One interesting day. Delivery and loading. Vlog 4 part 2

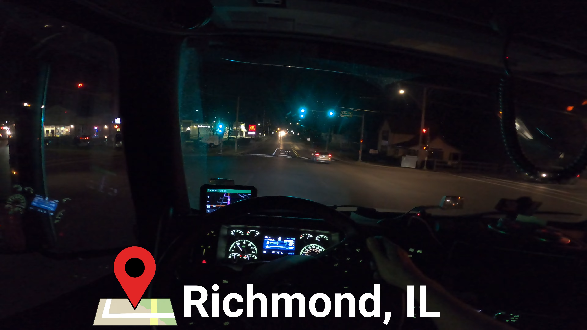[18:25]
We have arrived in the city of Richmond, Illinois,
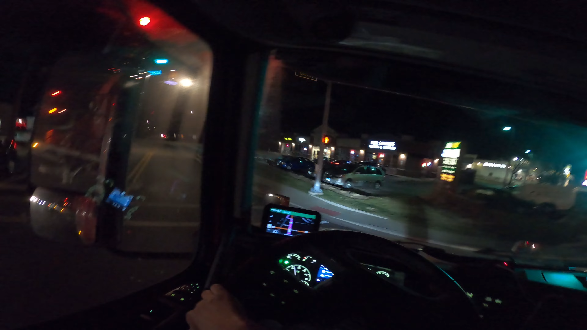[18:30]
4 miles away from our pickup. Turn right on Commercial Street.
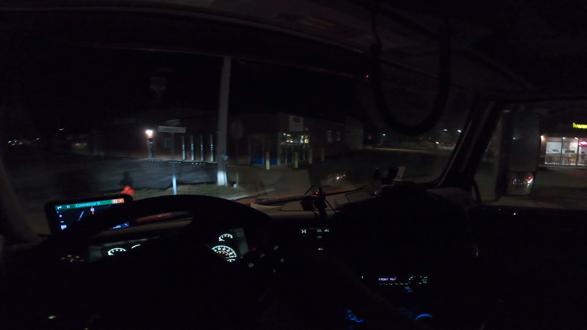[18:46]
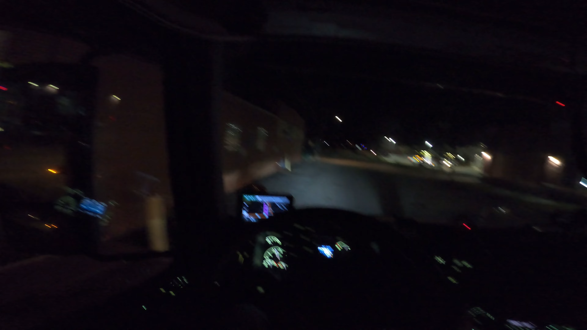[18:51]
While we were driving, it got dark outside.
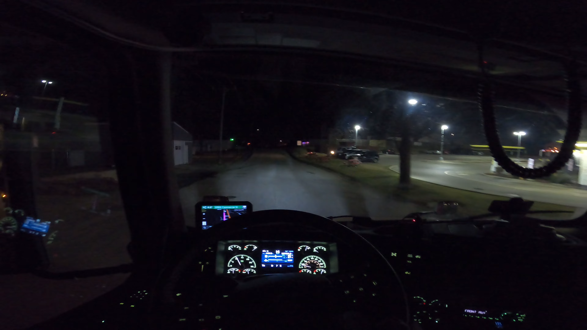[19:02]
I hope they have some light at the company. There are a lot of Christmas decorations already in the city, I've seen a few more on the way here.
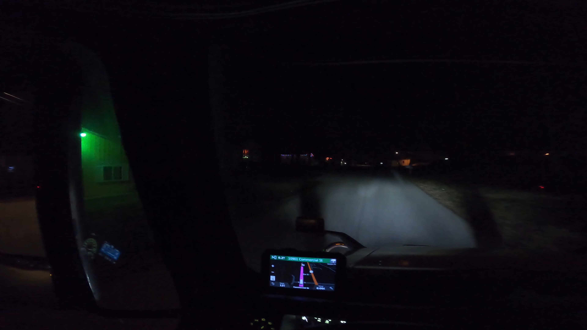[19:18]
You can see in the houses, in the windows. I really like the Christmas atmosphere.